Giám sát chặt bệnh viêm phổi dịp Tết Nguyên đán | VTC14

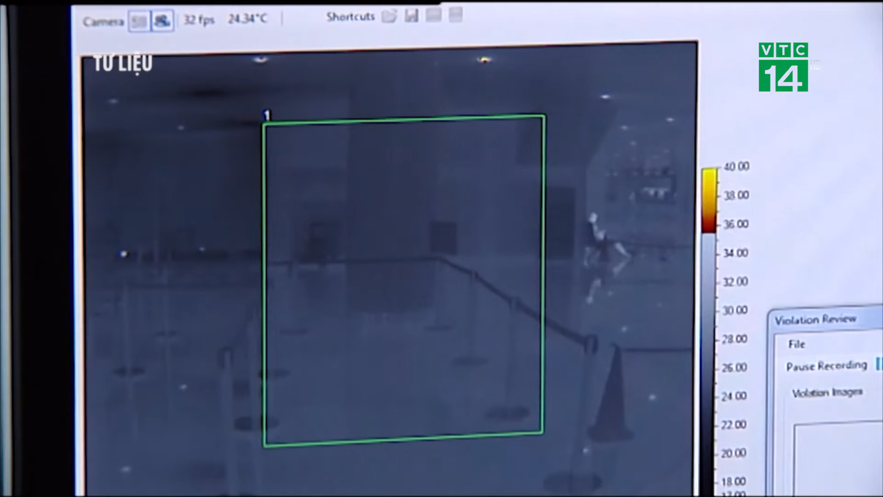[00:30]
Đồng thời, tổ chức giám sát chặt chẽ bằng máy đo thân nhiệt từ xa và quan sát tình trạng
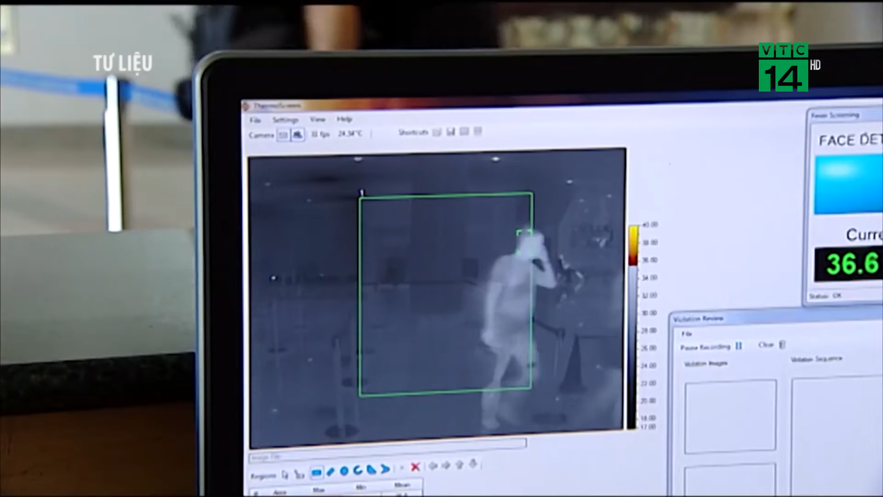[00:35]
sức khỏe của tất cả hành khách nhập cảnh về từ thành phố Vũ Hán, tỉnh Hồ Bắc, Trung Quốc.